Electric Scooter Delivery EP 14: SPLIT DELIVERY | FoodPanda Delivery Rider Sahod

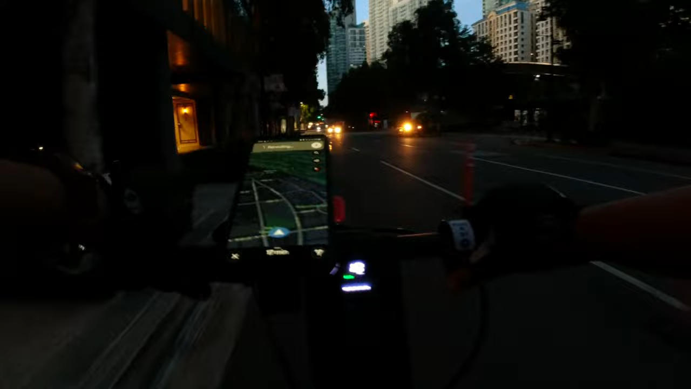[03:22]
10 minutes before 6. Ay, wala ito pala tayo ilaw. Ayan. Beep, beep. Tayo sa taas, guys, na wala yung bike lane. Ang daming park dito sa BGC, guys, kaya ayan, marami kayong tatambayan. Sa mga may shift ngayon, good luck sa shift nyo, guys.